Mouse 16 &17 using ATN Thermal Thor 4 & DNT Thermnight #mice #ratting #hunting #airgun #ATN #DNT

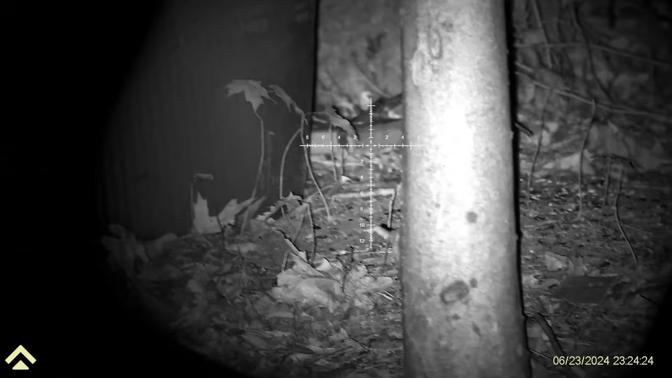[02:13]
Keeps running behind the barrel. Oh. All the way this time.
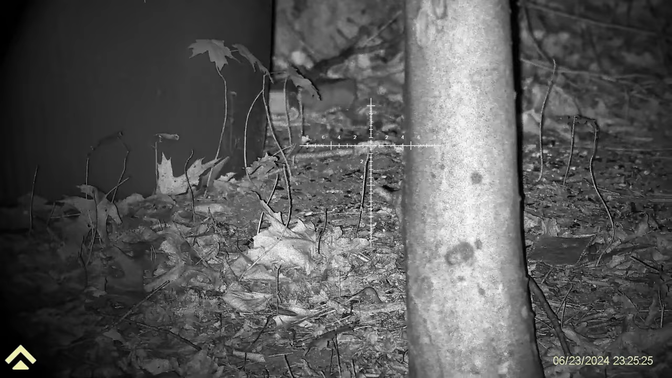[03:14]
I'd have to move. Keep going just behind that tree.
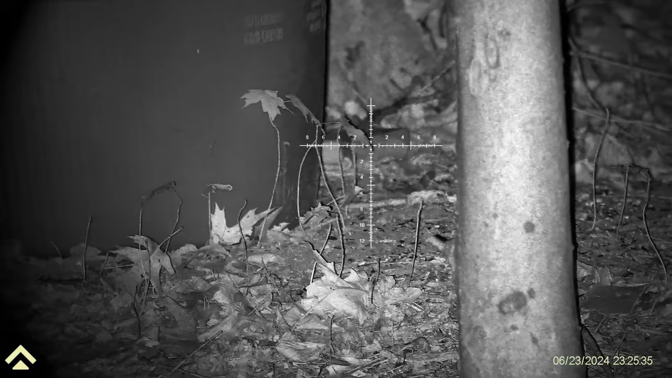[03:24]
One more time and I'll move. Come out, wherever you are. Spider.